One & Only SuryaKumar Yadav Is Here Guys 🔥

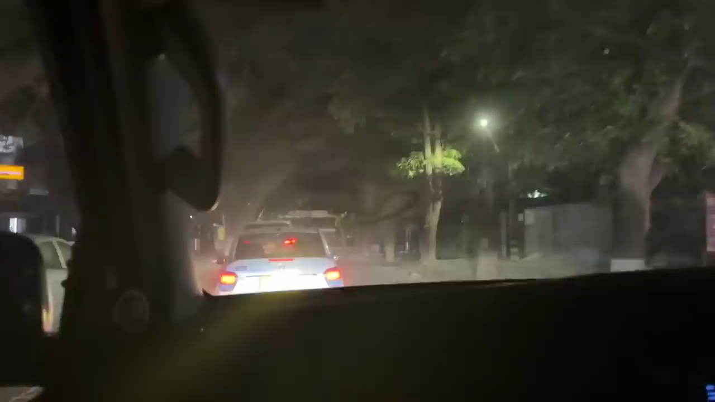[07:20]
लिए आएंगे एक सीन शूट करके दूसरा अरे खुला आज कैसे खुला भाई
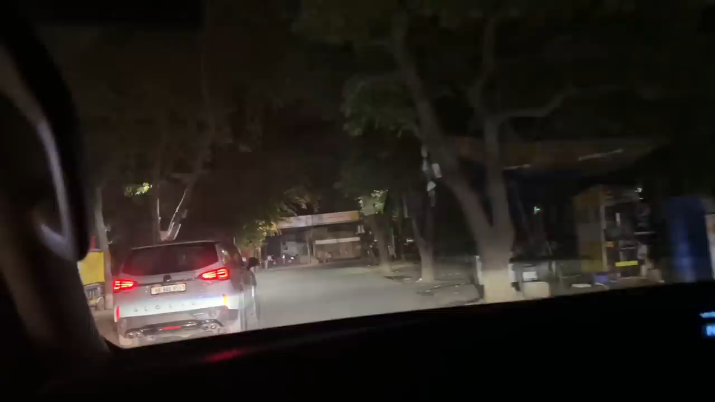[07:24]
आज तो गलत ही खुला कोई ना चलते हैं भाई दूसरी जगह और शूट करके घर चले फिर आराम से वैसे भी 9 बज गए 9:30 तक घर भी पहुंचना होता है भाई मिनी कूपर भाई पैरा